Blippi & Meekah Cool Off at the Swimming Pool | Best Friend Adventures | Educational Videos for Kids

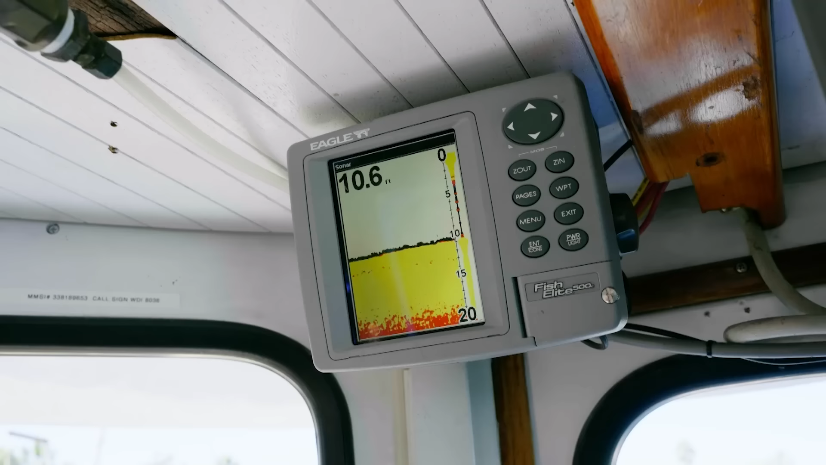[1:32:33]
On screen: depth 10.6 ft
This tells you how deep the water is, and this is the actual bottom of the water. Oh. And we're out in the water, you'll actually see fish go by here.